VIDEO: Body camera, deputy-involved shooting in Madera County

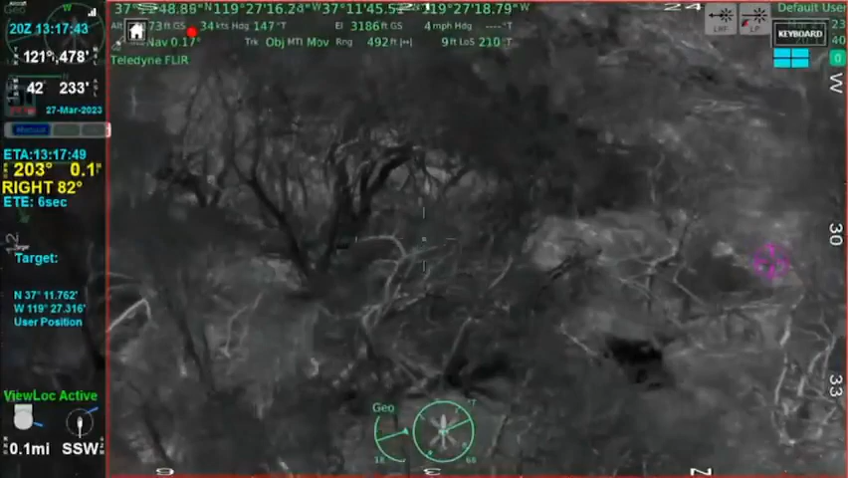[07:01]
He's wearing a blue sweatshirt, a light colored cap, he had blue shoes on, but Eagle Q said that he lost his shoes somewhere on the run.
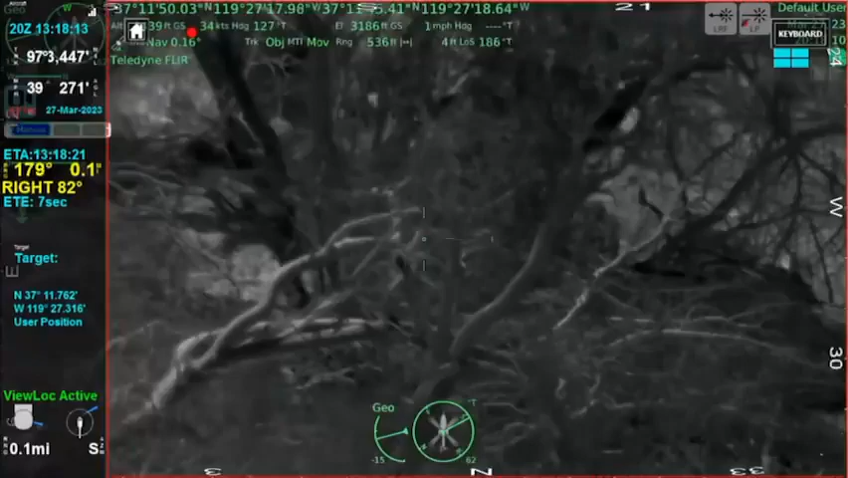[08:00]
Okay, guys, I think he knows you're there. Yeah, he's definitely picked his head out. He's trying to move uphill from ya. Okay, guys, I think he knows you're there.